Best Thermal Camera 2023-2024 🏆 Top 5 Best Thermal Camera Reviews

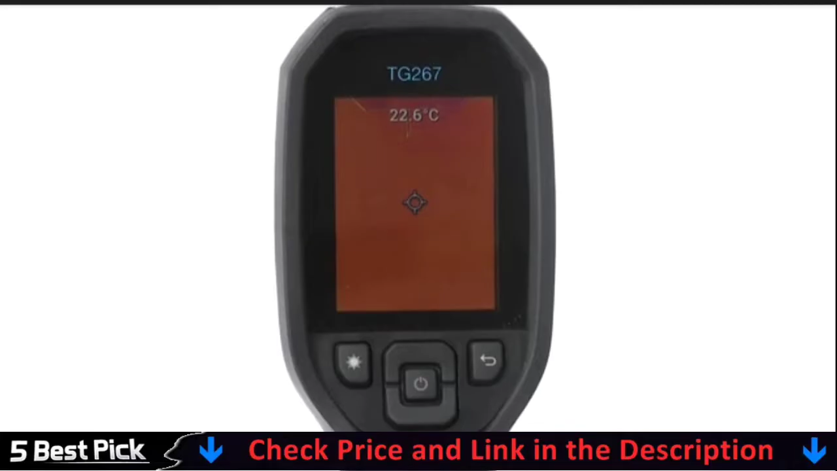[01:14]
On screen: spot 22.6°C
has a laser bullseye, and an accessory mount for use with a tripod.
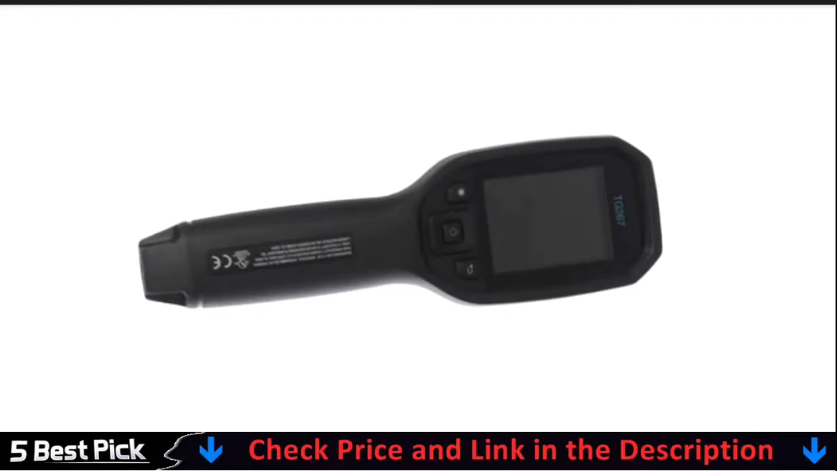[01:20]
The laser bullseye is a particularly useful feature that ensures you know exactly what part of the scene you're reading from.
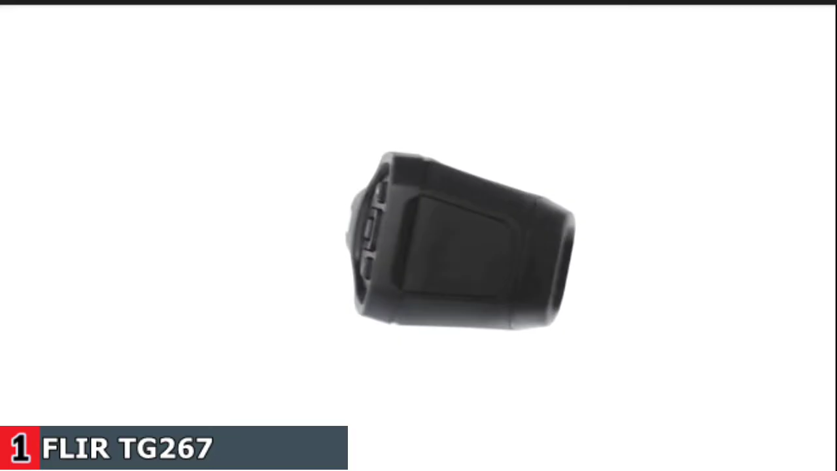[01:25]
This device has Bluetooth for simple file transfer,
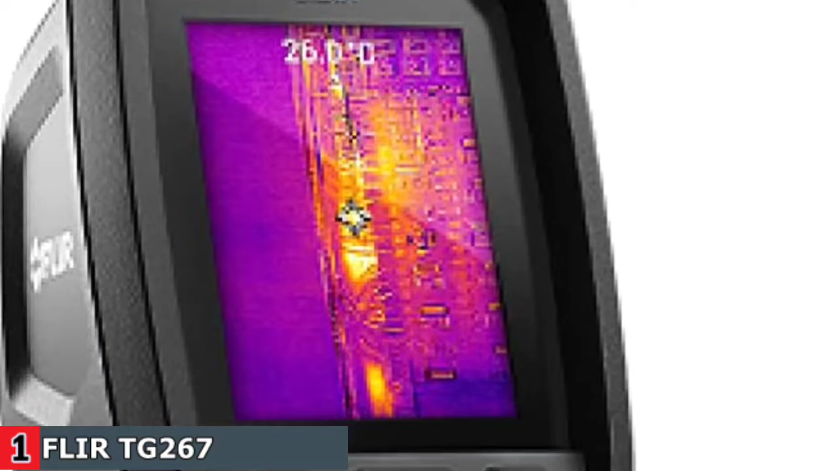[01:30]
but if you prefer to keep the images on your device until you return to the office, it has 4 GB of built-in memory that can store up to 50,000 images.
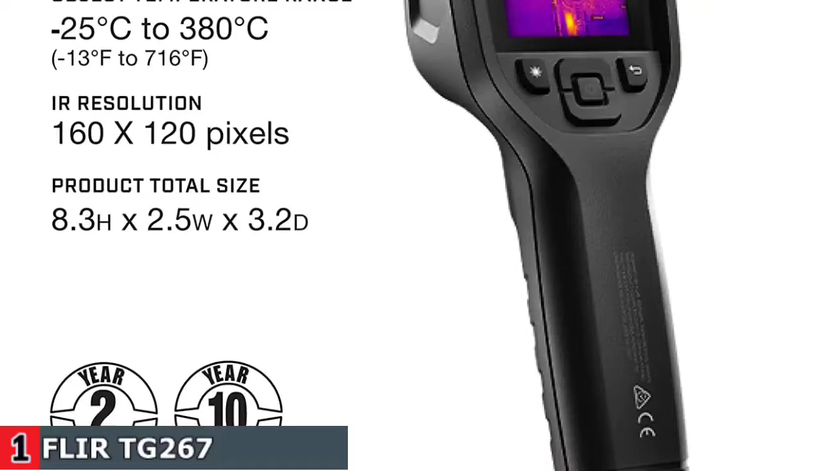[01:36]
Another advantage of the FLIR
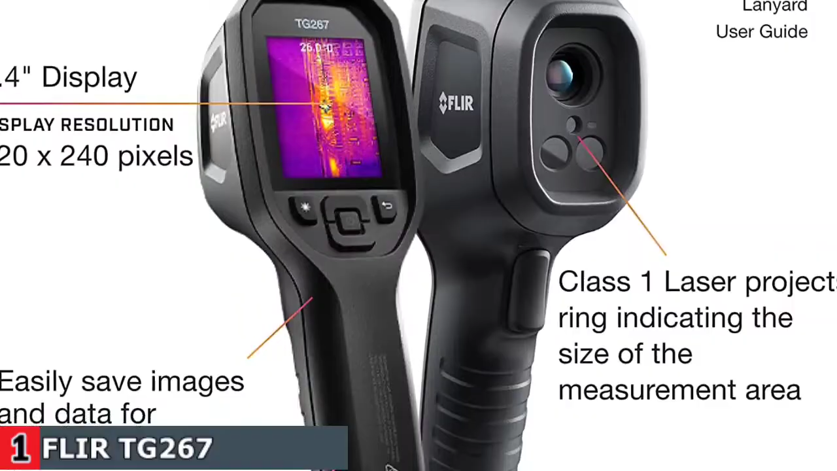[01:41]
TG267 is its rechargeable battery, which can last up to 5 hours with the screen set to medium brightness.
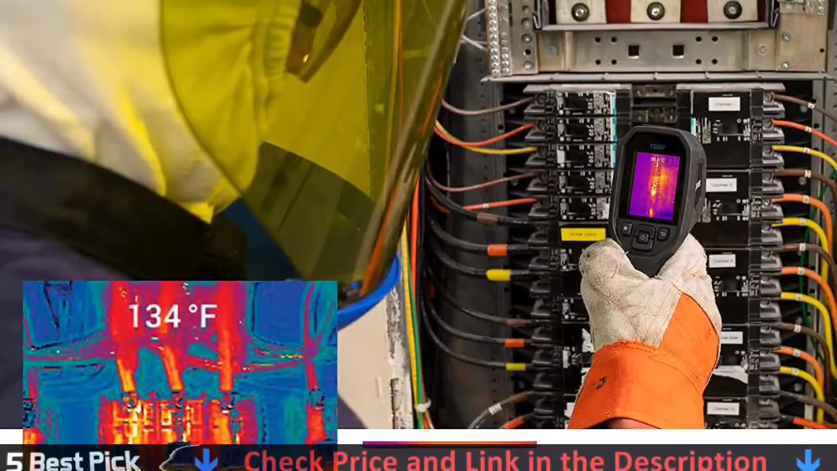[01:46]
On screen: spot 134°F
If you use the laser target frequently, you'll lose another half hour or so of battery life, but that's still quite good for a single charge.
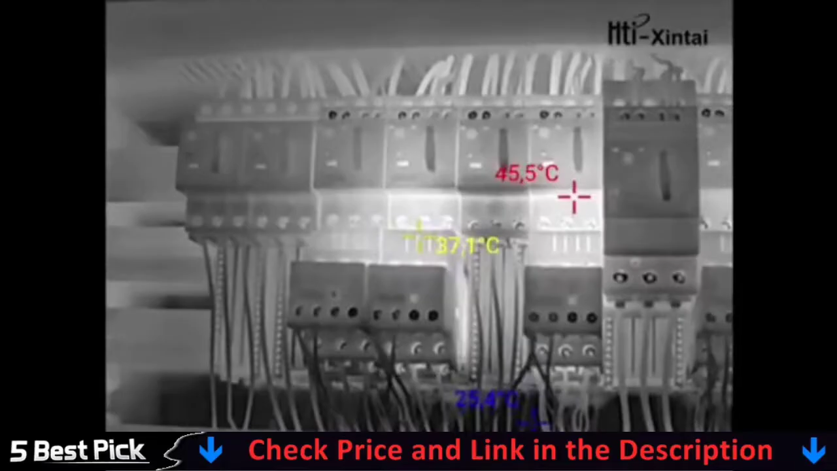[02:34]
making it suitable for a variety of applications.
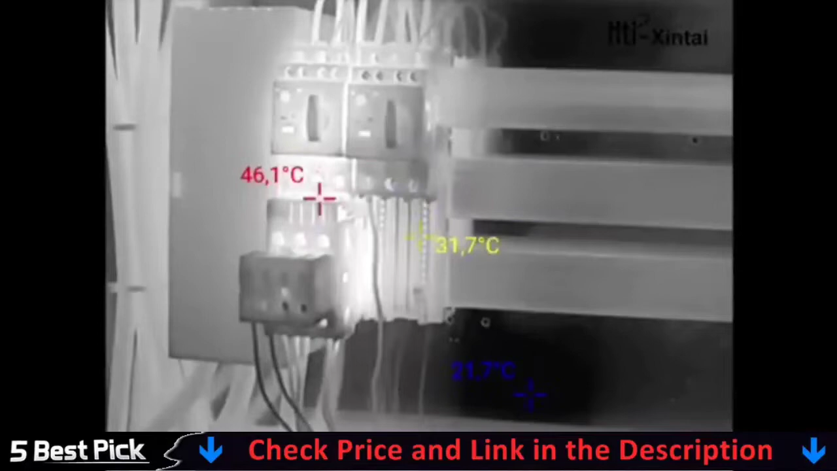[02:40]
The Hsin-Tai HTI-19 High Resolution Thermal Imaging Camera has an impressive 320 by 240 resolution and a lower price point,
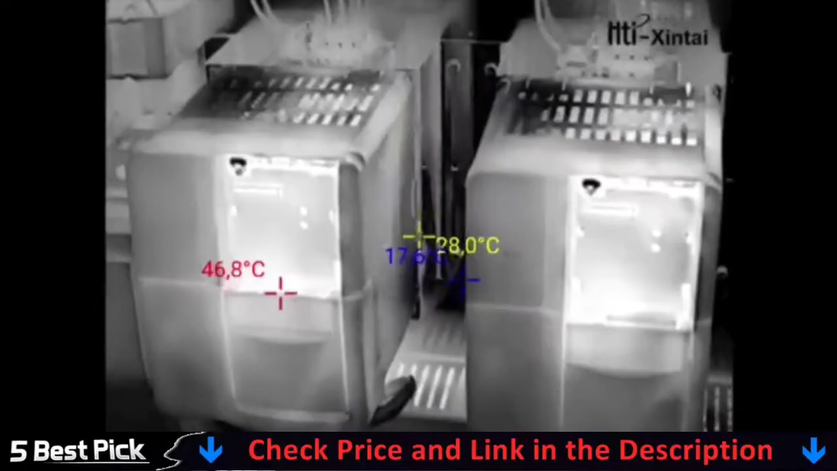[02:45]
making it an excellent all-around thermal vision device suitable for most jobs and our top overall pick.
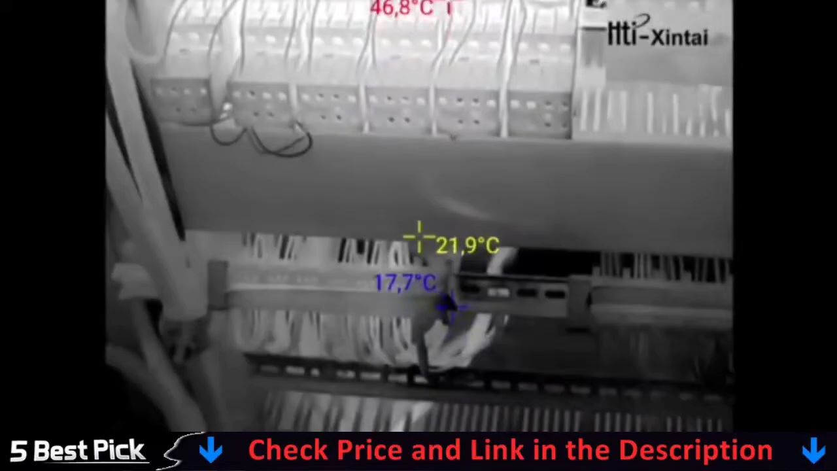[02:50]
On screen: spot 21.9°C, min 17.7°C
The 3.2-inch screen is significantly larger than the screens of many comparable devices,
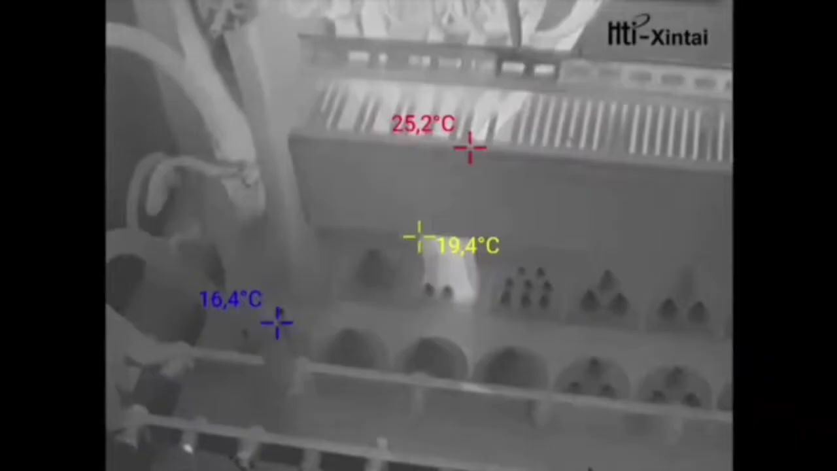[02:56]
On screen: spot 19.4°C
and the device has a simple, user-friendly operation and a rechargeable battery that lasts up to 3 hours.
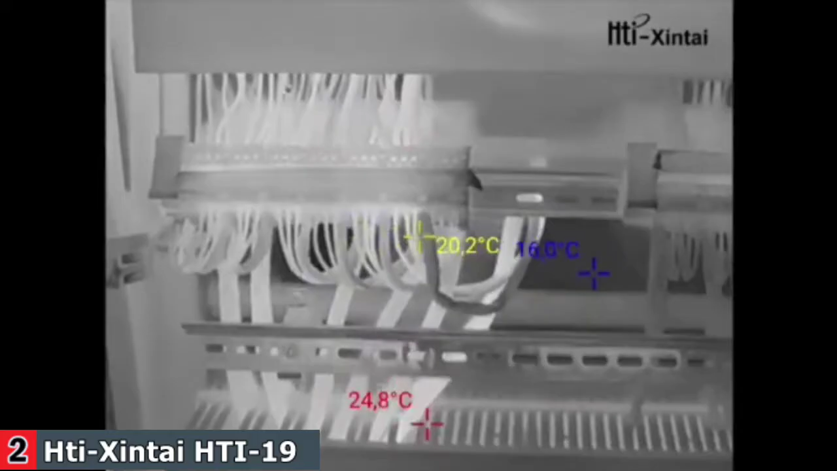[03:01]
This HTI-19 is lightweight, easy to use, and long-lasting, making it ideal for outdoor use or environments where it may be subjected to abuse, such as tight crawl spaces and construction sites.
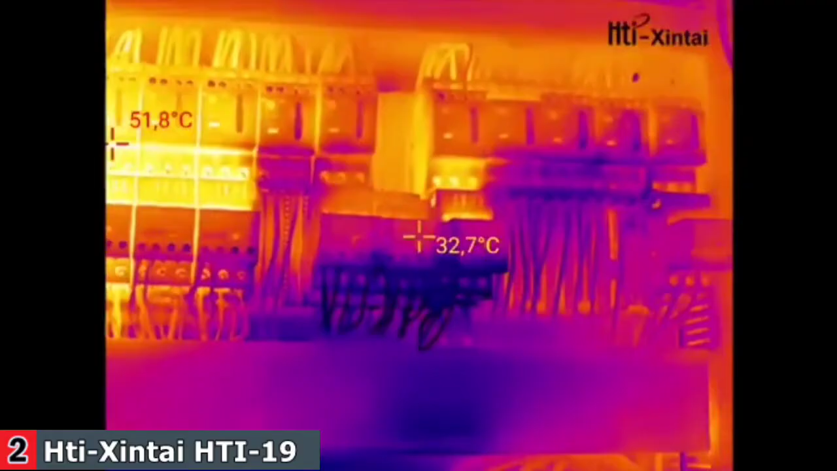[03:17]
However, it is not tripod-mountable, so it may not be the best device for you if you require hands-free operation.
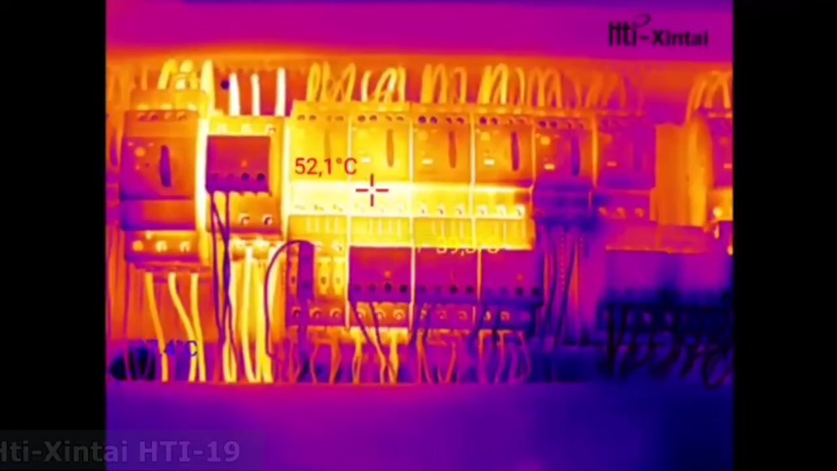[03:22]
On screen: spot 52.1°C
This device has a temperature range of minus 4 to 932 degrees Fahrenheit.
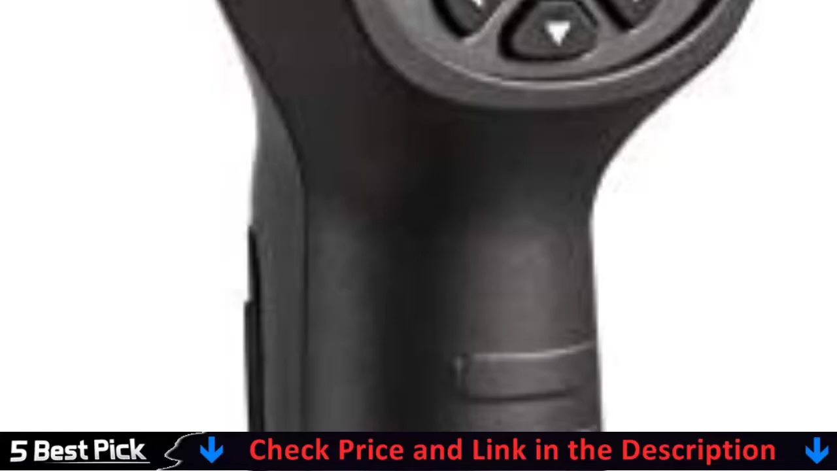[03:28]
This range is adequate, but it will not work well in extremely cold climates.
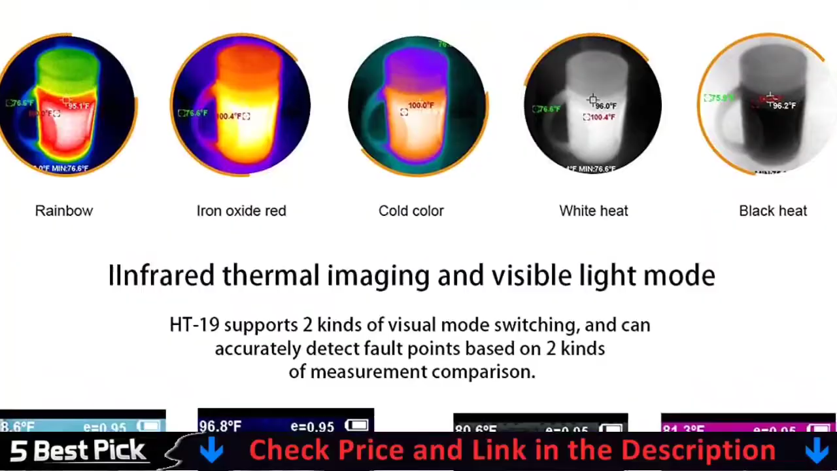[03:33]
The thermal sensitivity of the HTI-19 is 0.05 degrees Celsius, which outperforms most devices in its price range,